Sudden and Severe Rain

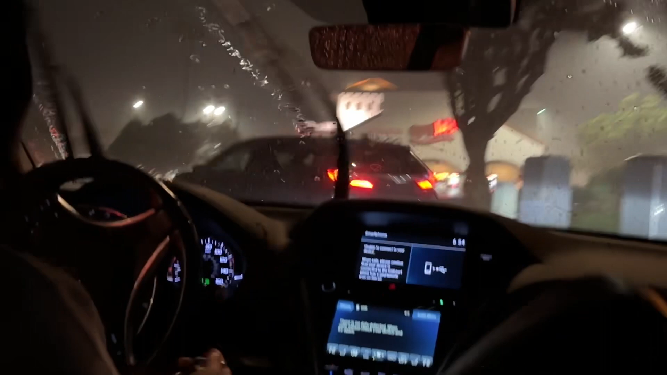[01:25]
Did you see that? Yeah, I got it on video too.
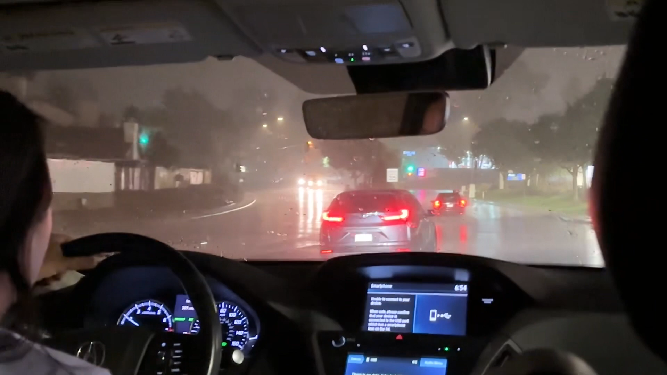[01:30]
And now you're cutting us off? What are you doing? Wow.
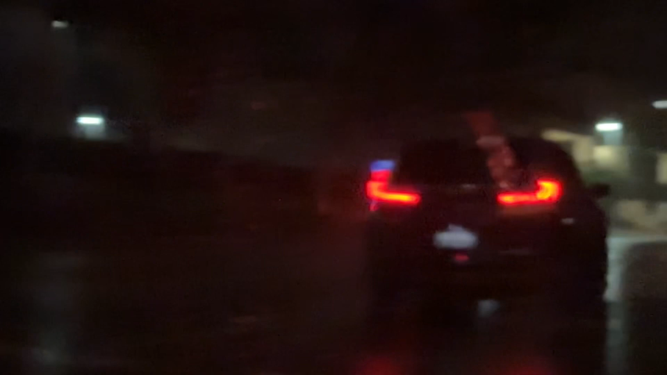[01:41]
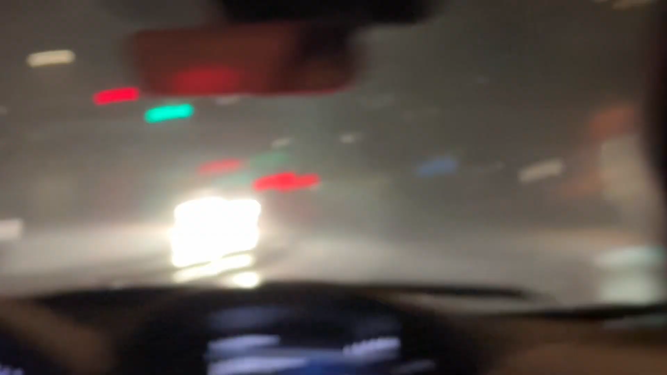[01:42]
You must be blind or something.
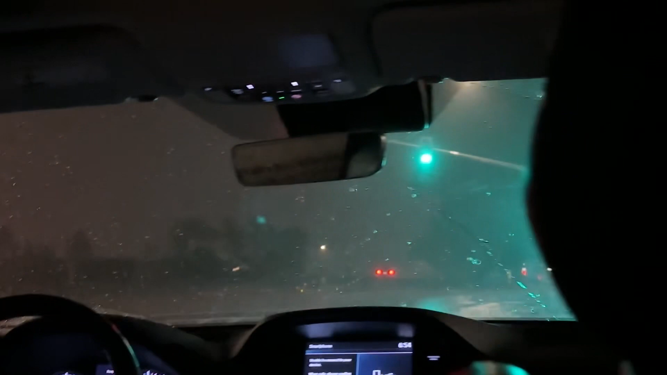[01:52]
Probably, well it's a CRV driver. A lot of people could drive, those are old.